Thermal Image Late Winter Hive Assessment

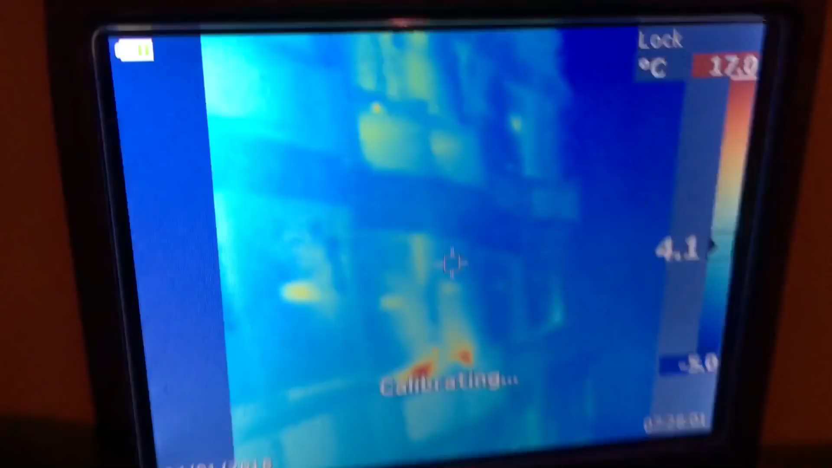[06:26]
hives are showing blank spots um nuts see how the row is getting cooler here right at the end and
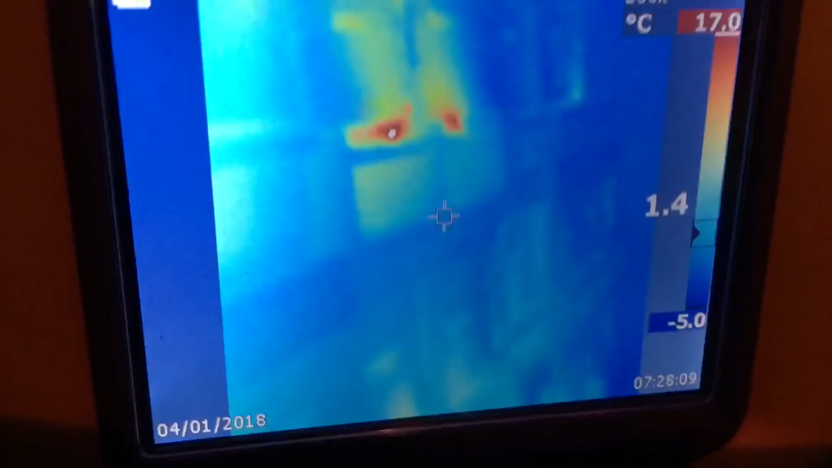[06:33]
On screen: scale top 17.0°C, scale bottom -5.0°C
those hives are alive
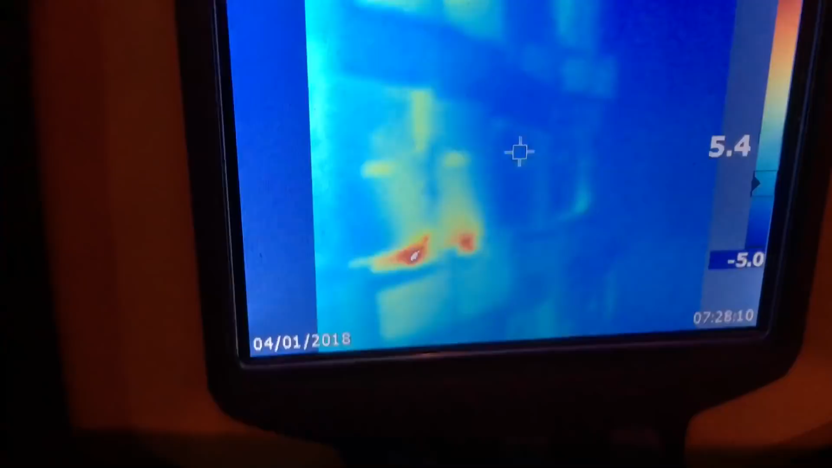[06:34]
and they're doing quite well actually when I assess them um but the reason why
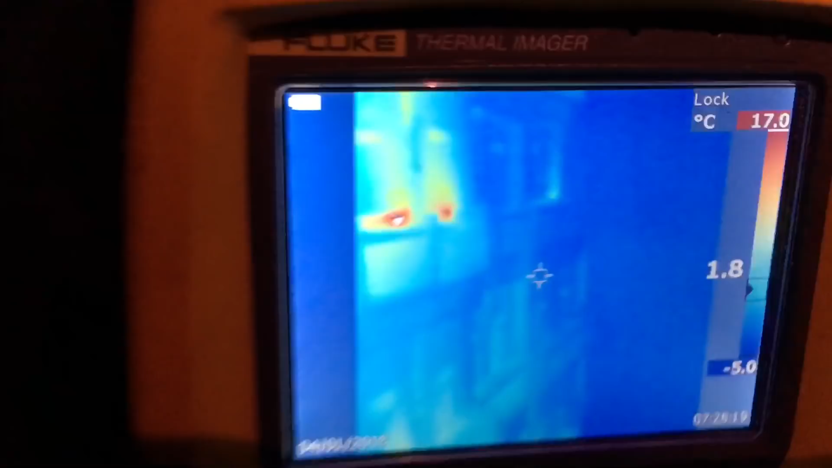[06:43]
On screen: scale top 17.0°C, scale bottom -5.0°C
those hives are showing so much cooler is because
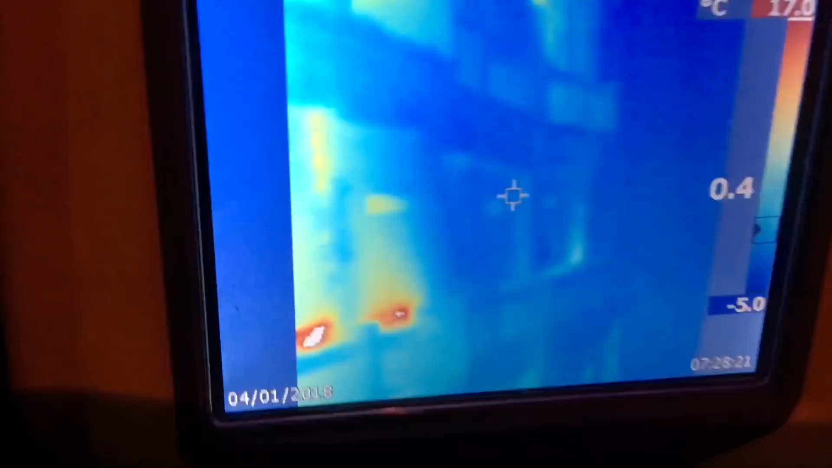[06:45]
On screen: scale top 17.0°C, scale bottom -5.0°C
I wonder if we can see it here my air intake here
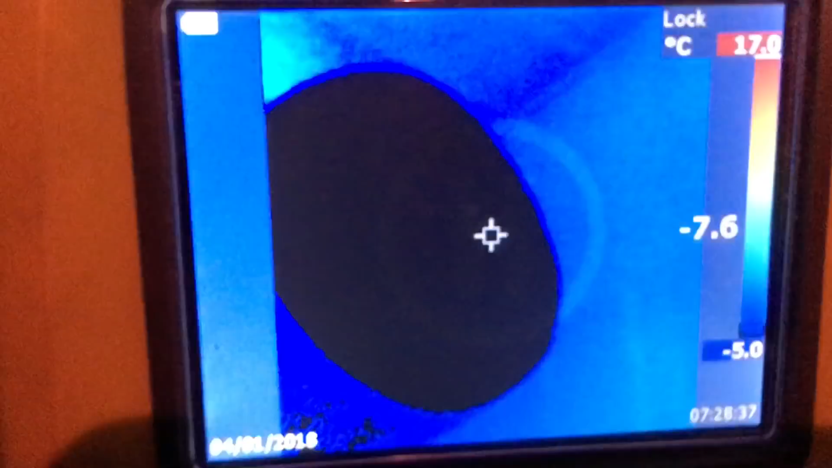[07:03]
On screen: spot -7.6°C, scale bottom -5.0°C
all I do is I have the air blowing into the shed against the wall here
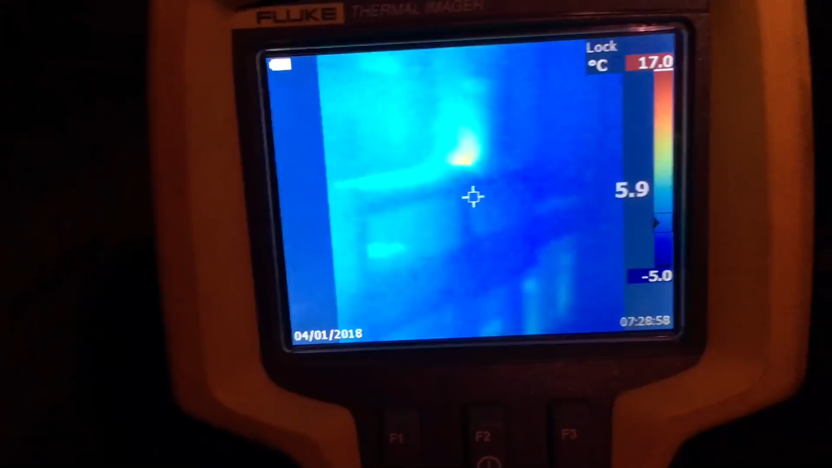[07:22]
On screen: scale top 17.0°C, scale bottom -5.0°C
and this is the reason why these hives here are holding a little bit of a tighter cluster because they're cooler and I've noticed one or two of them are condensing quite badly
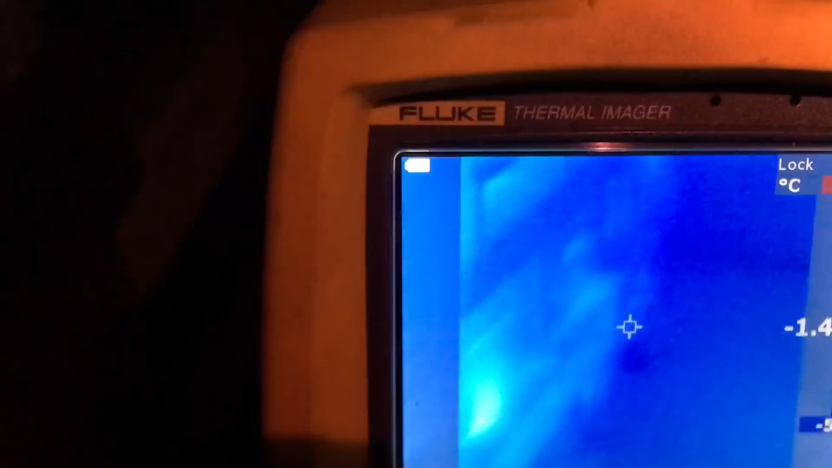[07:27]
well these guys are sure still showing a heat signature there so I mean
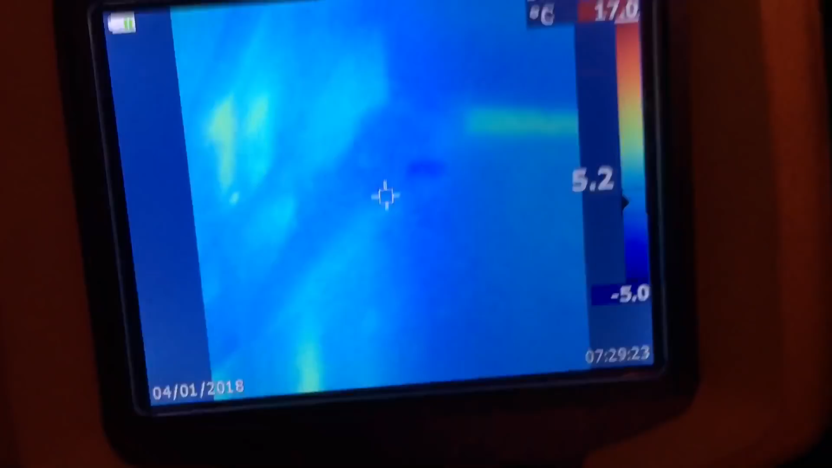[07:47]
On screen: scale top 17.0°C, scale bottom -5.0°C
evenly all the way down instead
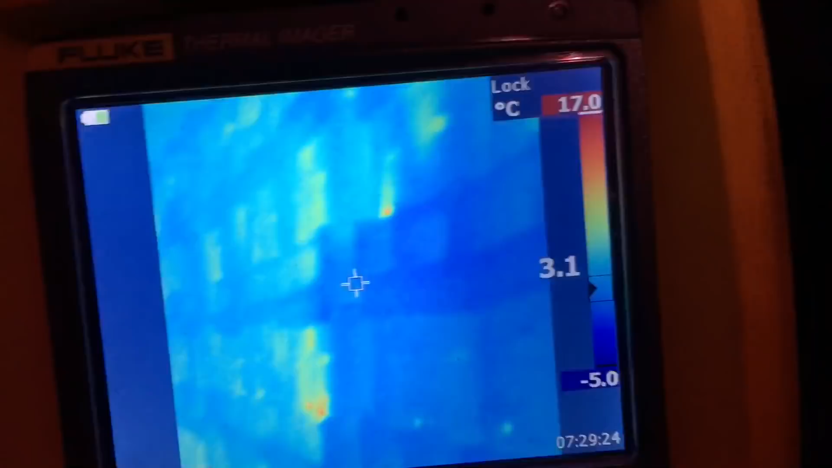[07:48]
On screen: spot 3.1°C, scale top 17.0°C, scale bottom -5.0°C
of just mixing in the one side of being drawn across the shed
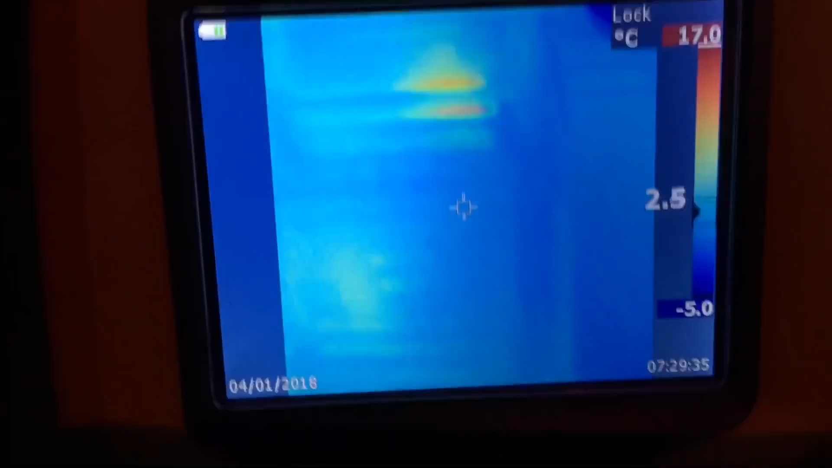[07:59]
On screen: scale top 17.0°C, scale bottom -5.0°C
on the air intake side a little bit tighter cluster a little bit cooler
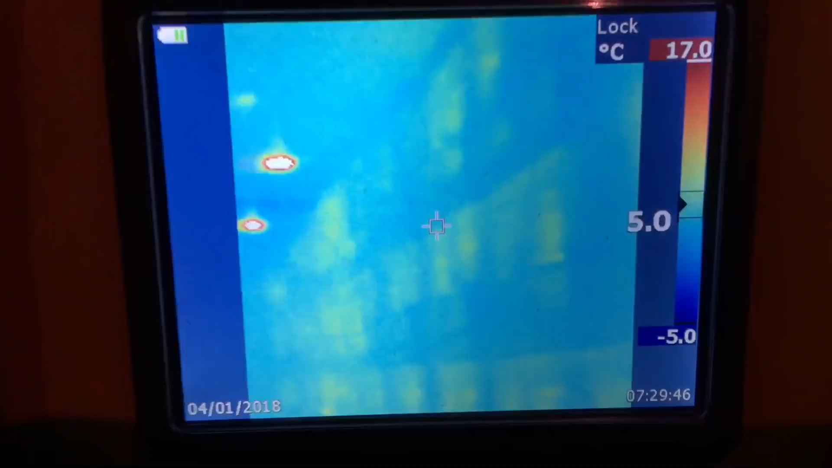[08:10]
On screen: scale top 17.0°C, scale bottom -5.0°C
so it's showing down that row see my fans
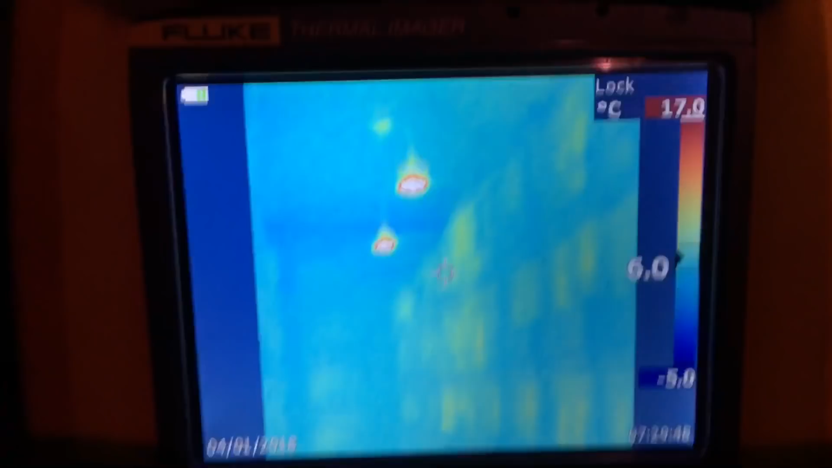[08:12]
On screen: scale top 17.0°C, scale bottom -5.0°C
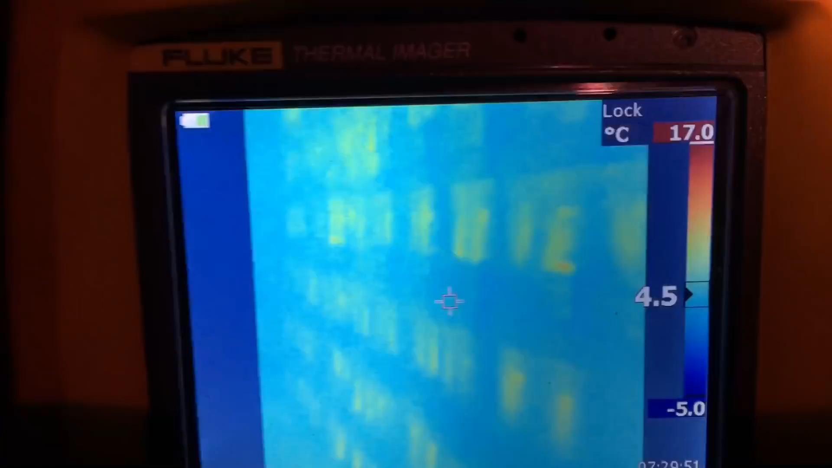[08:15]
On screen: scale top 17.0°C, scale bottom -5.0°C
seeing a lot of heat signature down there you know I think I'm just going to relax a little bit